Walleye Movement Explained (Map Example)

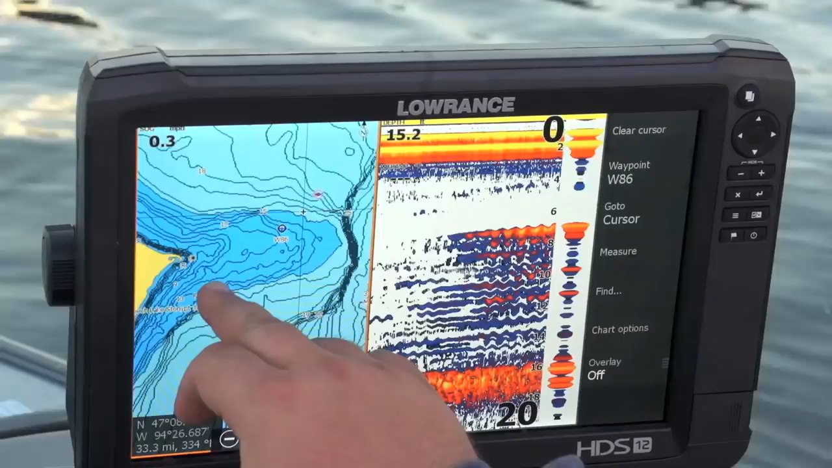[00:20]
as we progress further from spring into summer those fish will follow this hard bottom out